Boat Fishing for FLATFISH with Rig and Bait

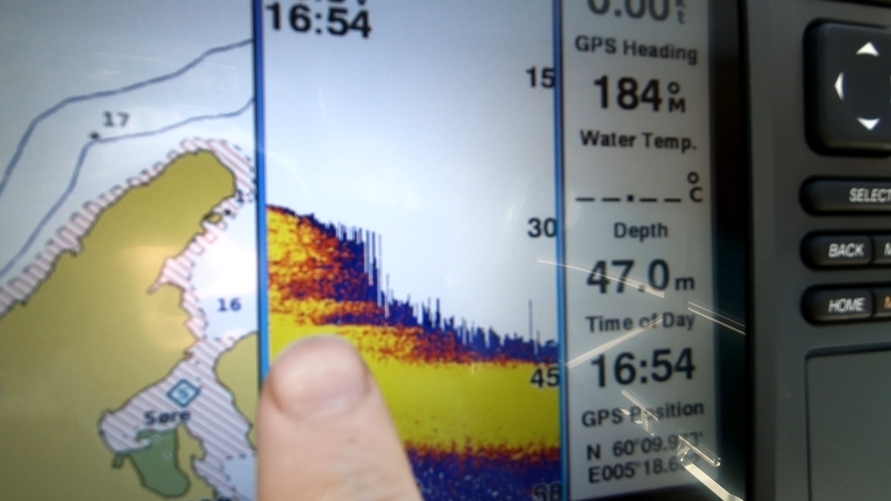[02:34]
On screen: depth 47.0 m
You can see on the bottom here that It's not rock hard,
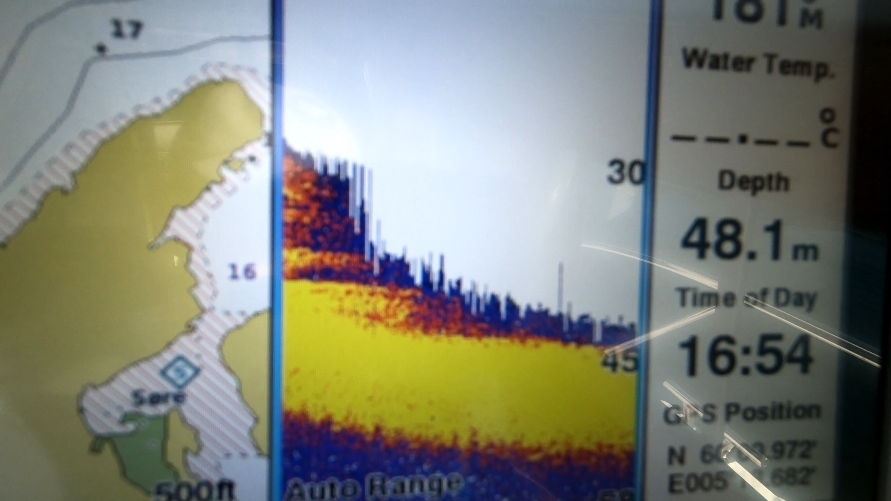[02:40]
On screen: depth 48.1 m
so I'm gonna try it and see if it's sand or mud or whatever it is here I have to hide a little bit from the wind today.
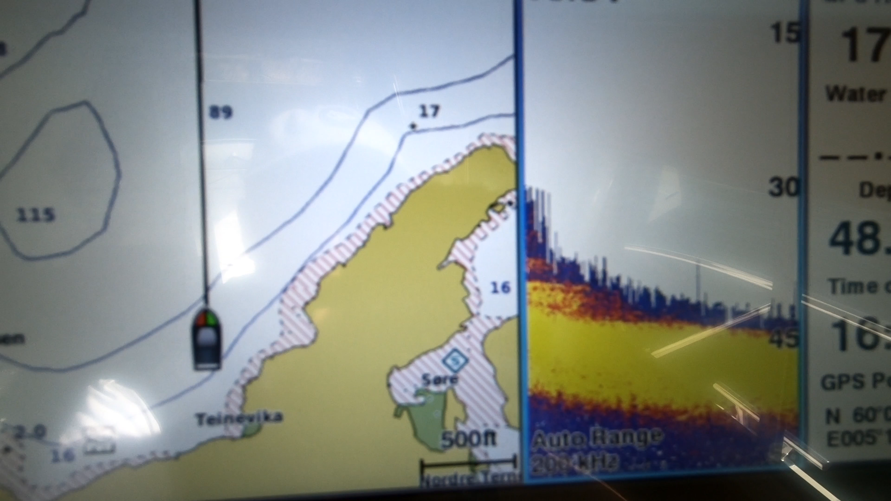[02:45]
It's a northern wind. That's why I'm close to the shoreline here That way.